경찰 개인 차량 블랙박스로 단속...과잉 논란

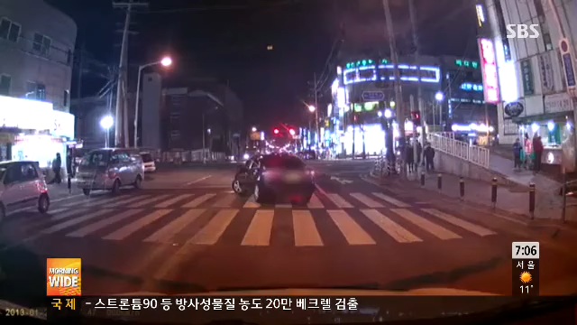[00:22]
불법 유턴에 급하게 끼어드는 차량까지 이렇게 블랙박스에는 교통법규를 위반하는 차량들이 고스란히 찍힙니다. 경기도의 한 경찰서가 경찰관들의 개인 차량 블랙박스로 교통단속에 나섰습니다.